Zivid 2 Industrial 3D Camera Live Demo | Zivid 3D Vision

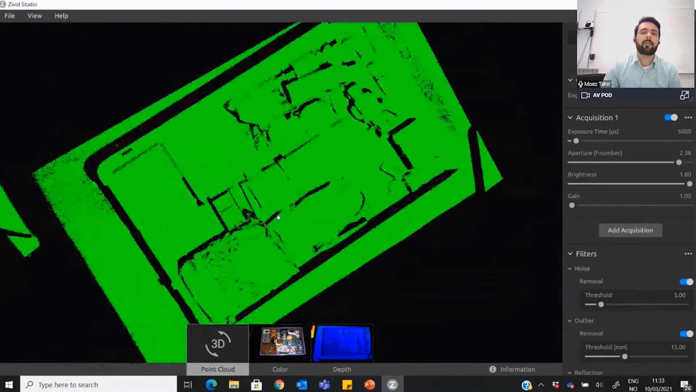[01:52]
all the objects as they actually are in reality so imagine what you can do with
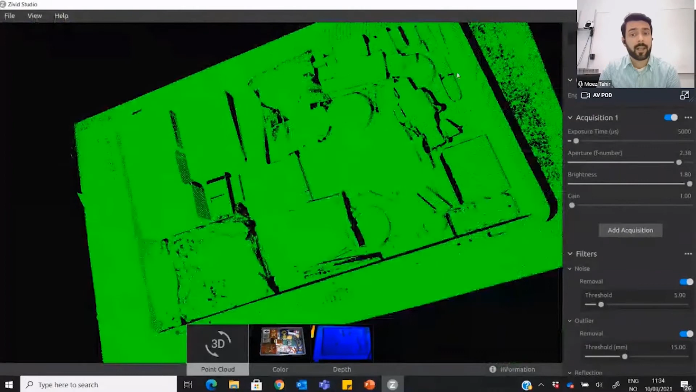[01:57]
this kind of data so this is just a manual feature which where you can use the single to capture the images but we have also introduced what we call assisted mode in this mode you can just particularly set what kind of time you want to set for this capture or how much you want to allow this and you just press analyze and capture and it takes as many images as possible in that and gives you the best quality data over the whole range of contrast
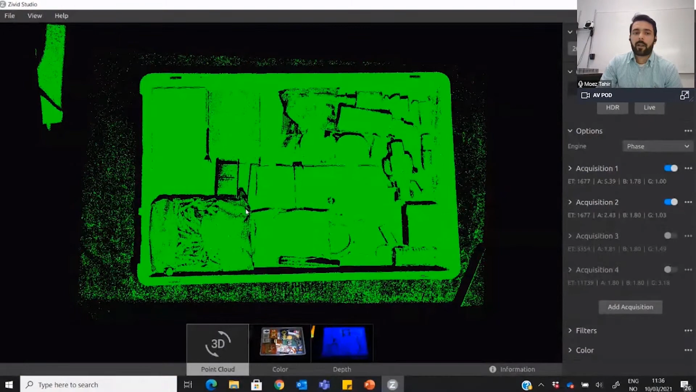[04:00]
to be covered and we can also see that this particular black box is not very clear now what happens if i switch on one more we start getting data
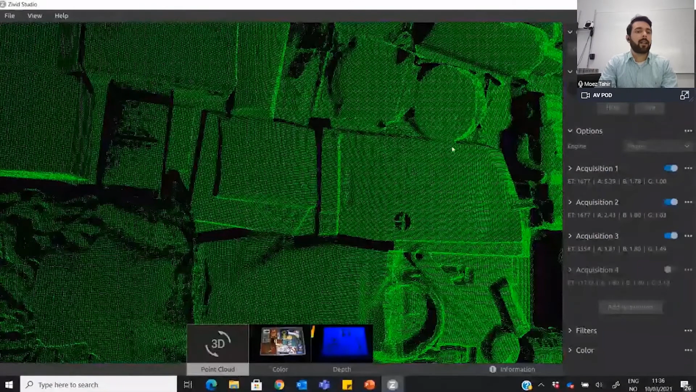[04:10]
a little bit more and here we go now we have a lot more data and even without the fourth acquisition setting with just within these three frames and this time uh this time limit i
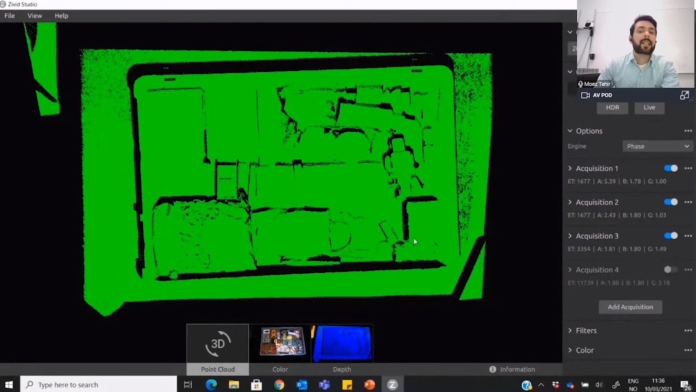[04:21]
can still get the whole thing to be scanned and this is what you can visualize with exhibit studio and you can perform all these functions in sdk as well and additionally you have the option to manipulate the filters we have different kind of filters here which you can see they are removing or correcting noise in some way reflection filter is very popular because it enables us to
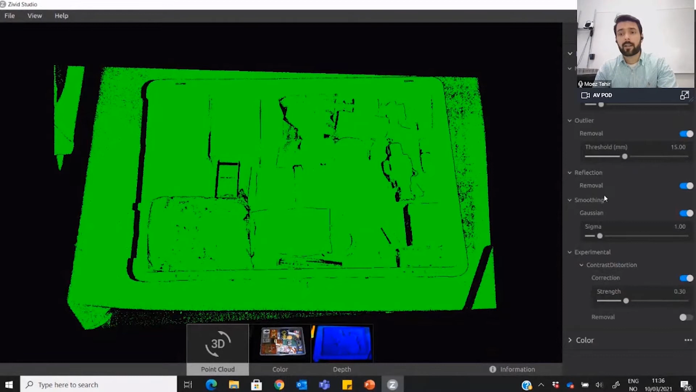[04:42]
to scan the metallic objects with very high precision and very good quality of data and i will give you an example of the metallic bin as well let me just switch the scene quickly
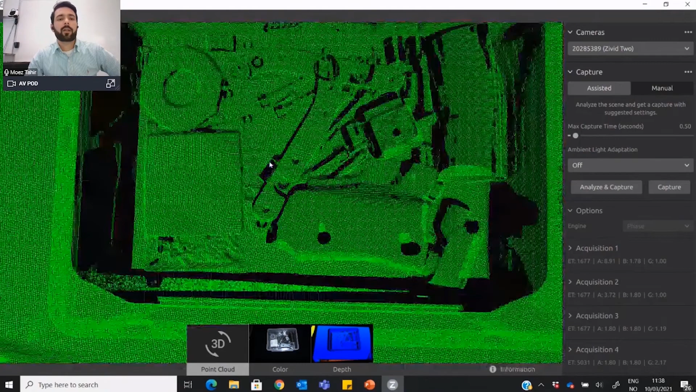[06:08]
the shapes and all the data is very very good and one thing that i am really proud of here is actually these are some metallic uh nuts and bolts in a plastic wrapped back and if we switch
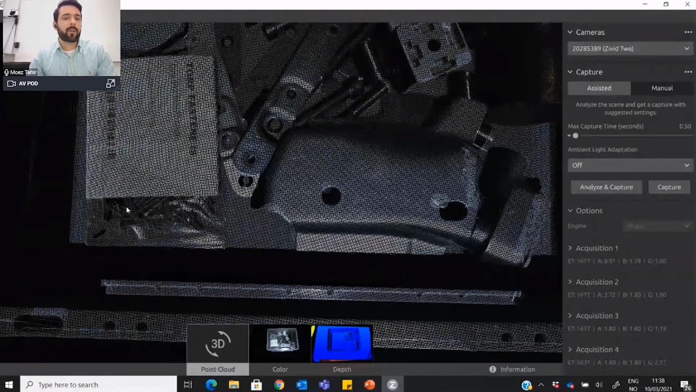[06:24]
off the color we can even see that in the data inside so since we're using white light technology to project fringe patterns we can't really scan a glass so to say or a transparent object but in e-commerce industry and in logistics and warehouse industry we
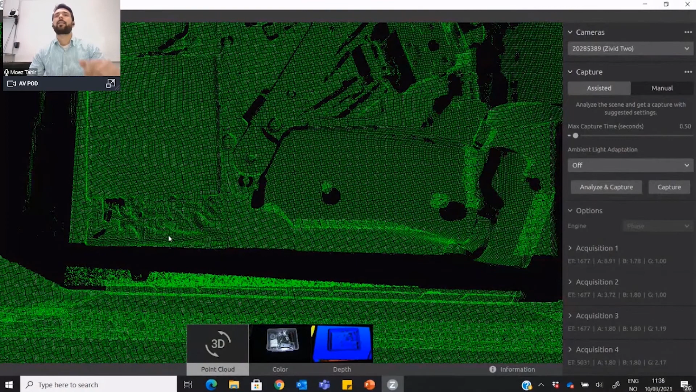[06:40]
see that objects are packed in these plastic bags and that is not a problem because we can get data on these parts as well and you can see that the coverage is pretty good
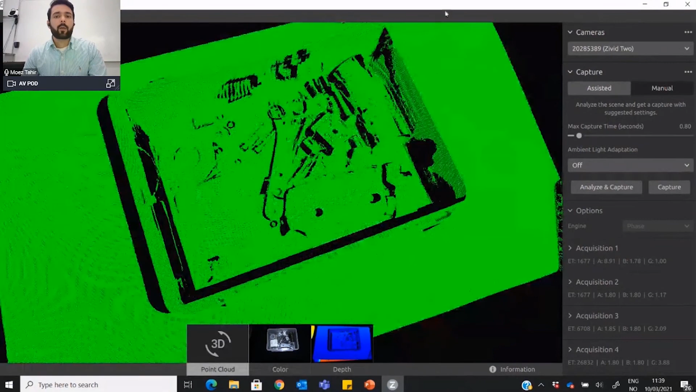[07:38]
we are getting all of the data on each of the part with the defined definition and
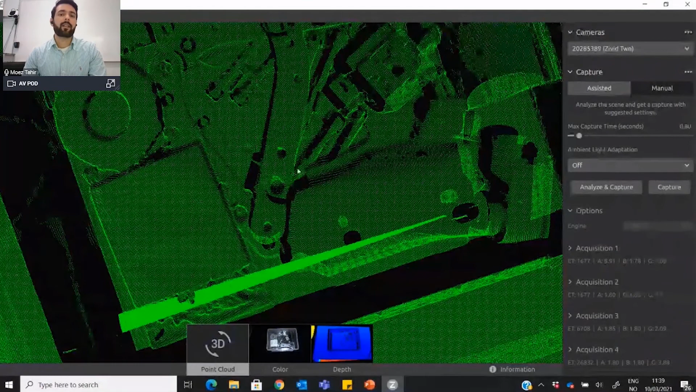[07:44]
this is what we claim and this is what we are proud of in zavid for producing this
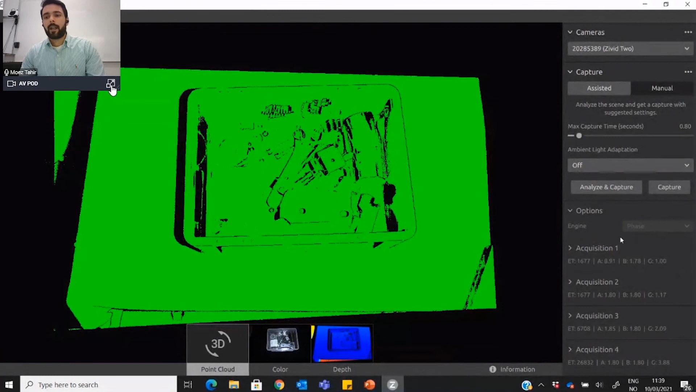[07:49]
so yes this is just a quick introduction on how the high quality of 3d data in vision system impacts vdr applications i particularly took pick and place applications because uh they are very common and a lot of the people are requesting us to talk about that and but the